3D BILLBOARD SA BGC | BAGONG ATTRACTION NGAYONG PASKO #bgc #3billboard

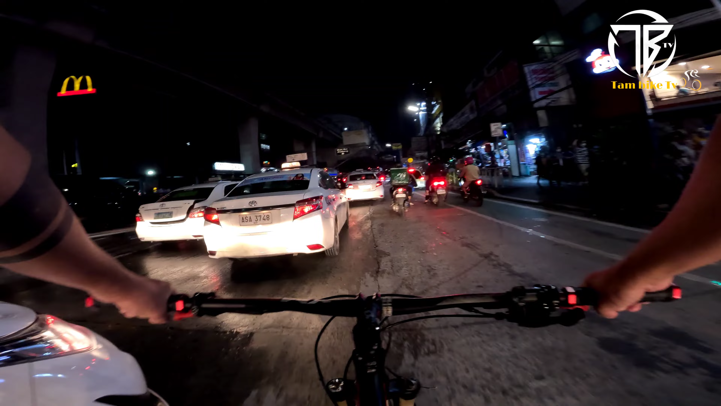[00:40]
may bagong attraction dun alam mo naman pag magpapasko na masarap na mag nitride lalo na sa BGC bali yung
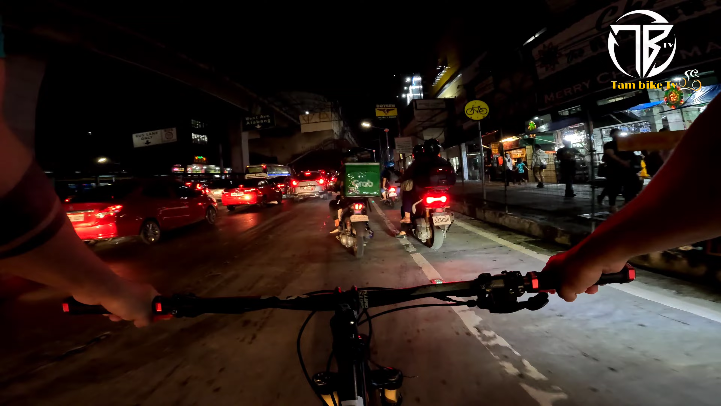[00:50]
napanood natin ito sa balita yung realistic na 3D na nakikita lang natin yan kung sa mga ibang bansa parang may lumalabas ng mga hayo basta malaking tv mga ka taambike may intriga tayo so punta na natin grabe traffic po Friday let's go
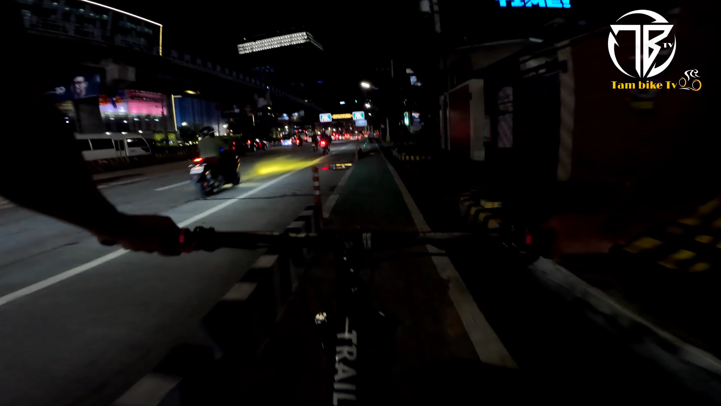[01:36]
nyo mga ka taambike malupit yun kasi namang magandang ride yun
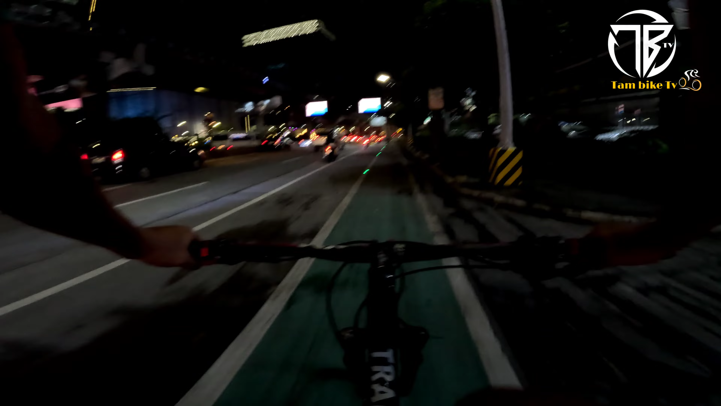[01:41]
sa Guadalute sobrang traffic mga ka taambike rush hour sana mabutan natin yung realistic 3D kasi may oras yun parang pag weekday siya hanggang 10 or 8 pag weekend medyo mahaba yung oras yun o isa aring isa inaabangan natin mga ka taambike maya magbubukas na yan ngayon kapaskuan yung ano nang pantalyon bridge
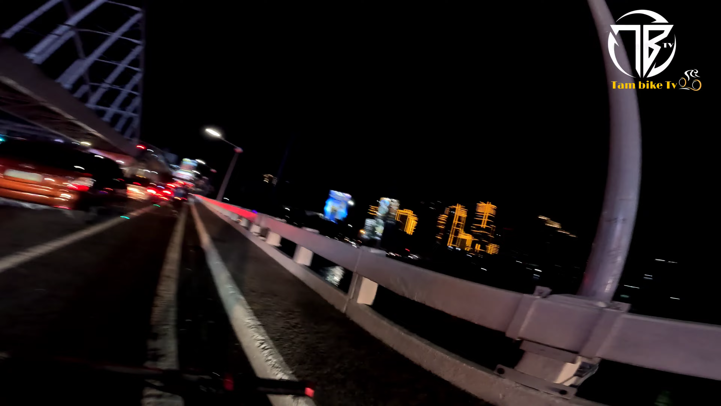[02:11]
lahat yan mag iilawan yan yung mga building na yun nablog na natin yan last year
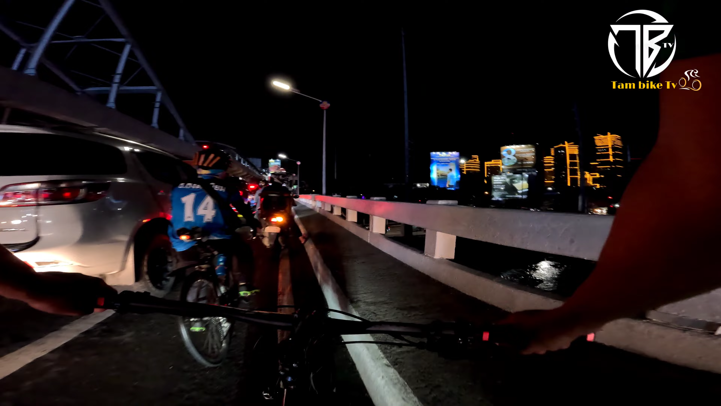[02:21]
so malamang
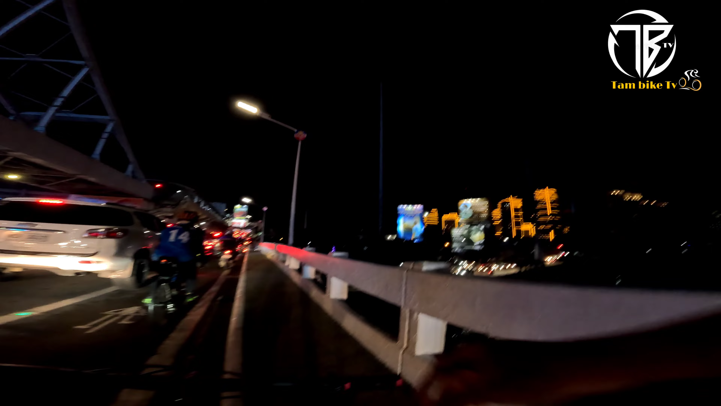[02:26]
papailawan ulit yan dun sa bagong tulay ng pantalyon bridge nag-uumpisa na sila pagpailaw masarap na talaga mag-bite nitrite pag ano na verman marami ng atraksyon
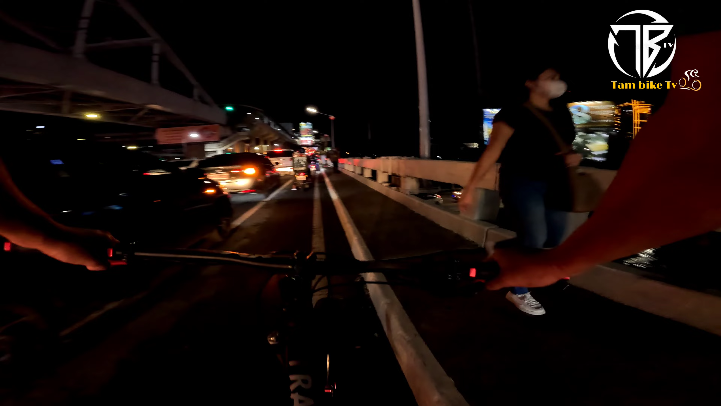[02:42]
tapos ikotin din natin yung Maynila makakatambike syempre hindi magpapahuli yung Maynila pag araw ng kapaskuan paparating na yung pasko ba
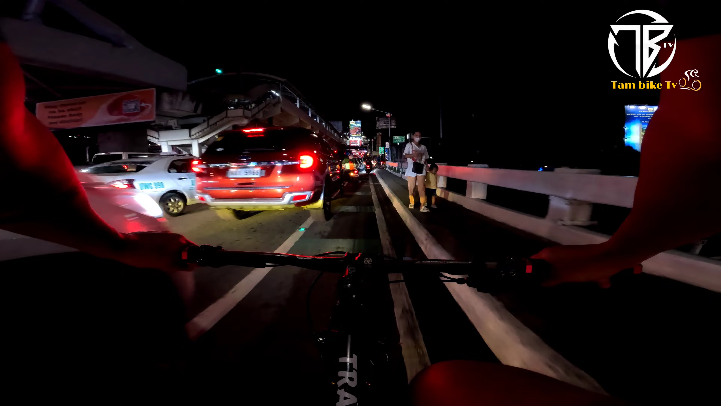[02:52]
so yun lahat na
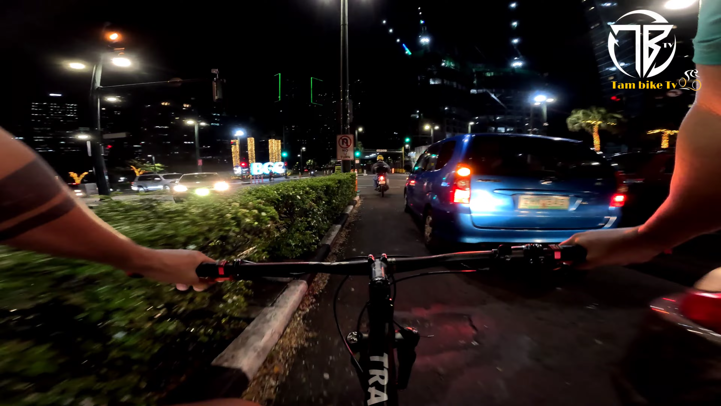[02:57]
BGC na tayo pupunta tayo ng high street sa nandun daw yun wala nila
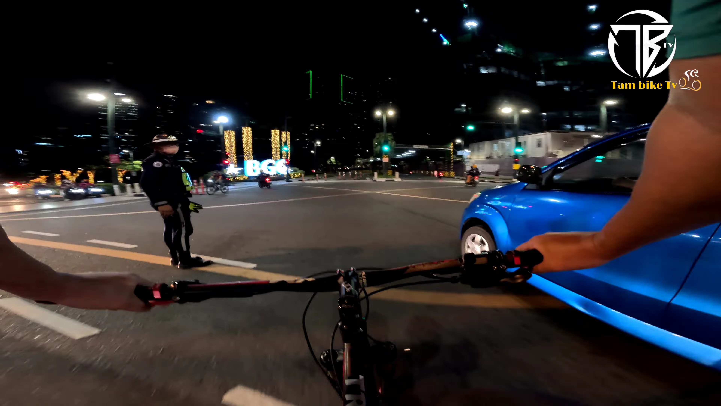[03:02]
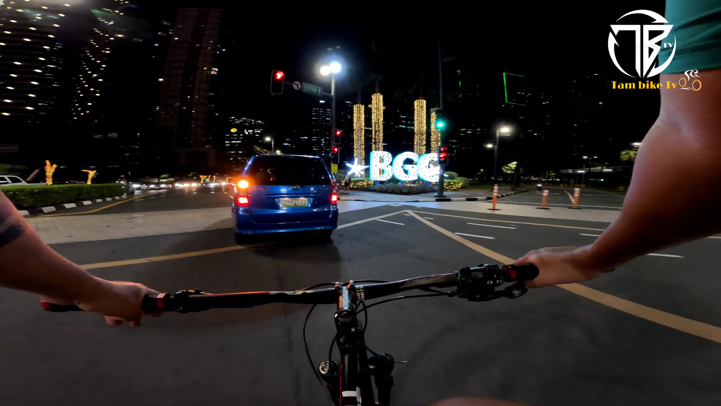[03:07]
ah sa bagay makakatambike ano pa lang eh november pa lang mga pagdating ng december 1 medyo makulay na talaga itong BGC na to talagang mapipili mo na yung kapaskuhan kumbaga high street high street syang kaya yun yung realistic 3D iking iking iking na natin kung digit ba